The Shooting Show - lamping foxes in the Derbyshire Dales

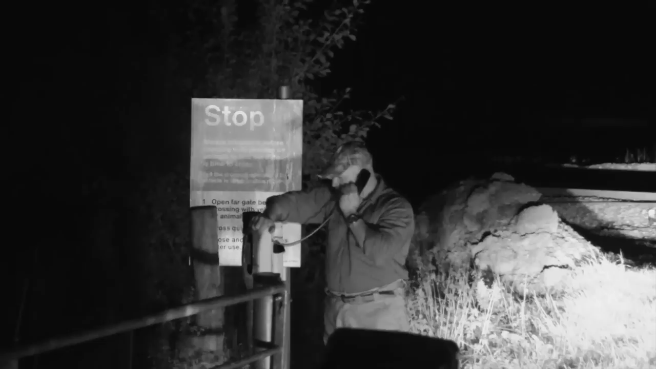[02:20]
The ground is split by a rail line. As Pete phones in to check for a safe crossing, Liam scans forward for foxes.
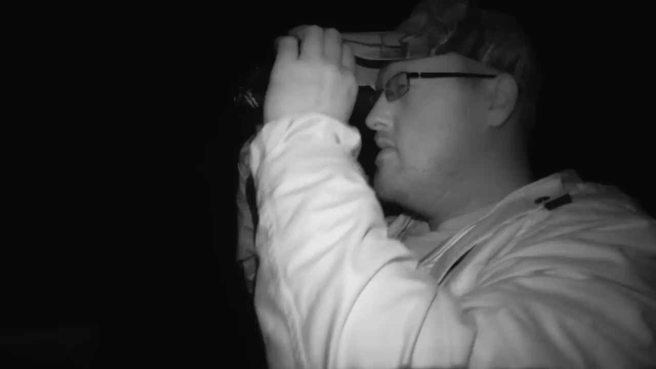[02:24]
The guys hatch a plan to wake Pete up.
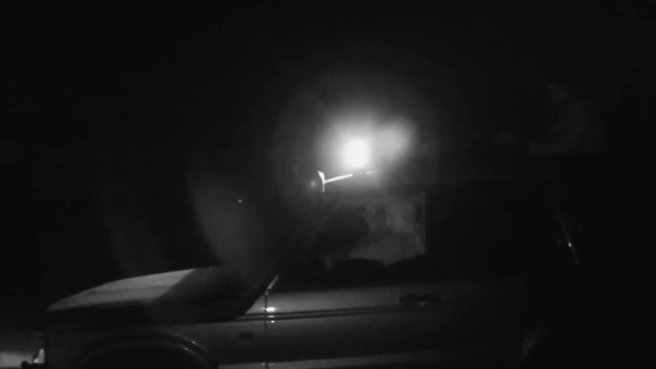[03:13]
Liam now hands the rifle over to Pete as the next patch is lamped. Pete's look is in as a sticky fox shows but won't come any closer.
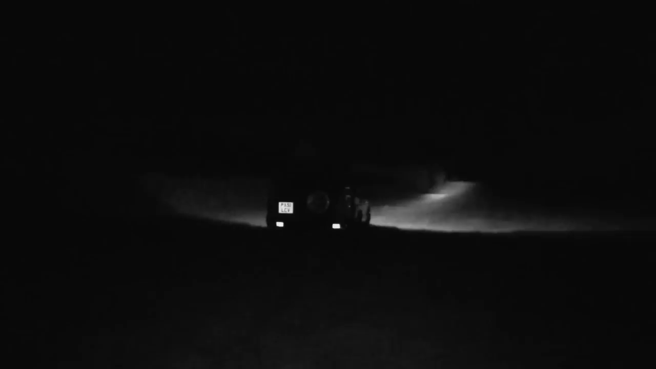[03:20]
A precision shot will be needed.
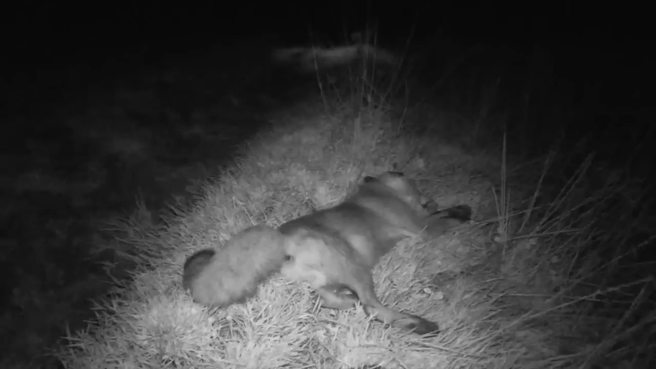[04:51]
An old stager here, a real tricky customer satisfyingly bagged.
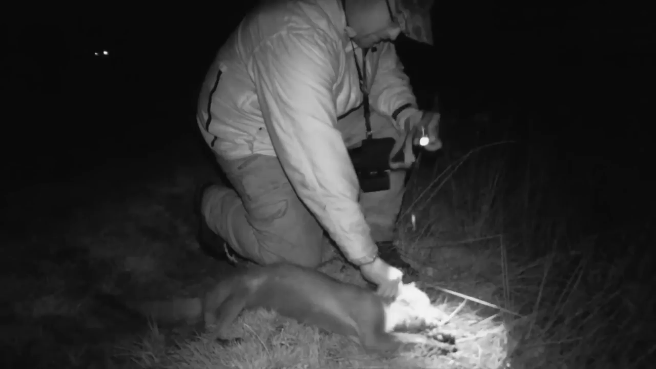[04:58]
It's a long shot.
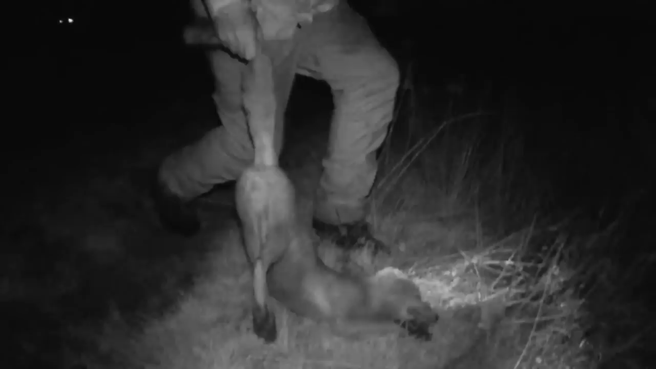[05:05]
Strong moonlight is not conducive to effective lamping. Systematic lamping. Pete and Ivan know the ground very well and continue in an effort to put Liam onto another fox.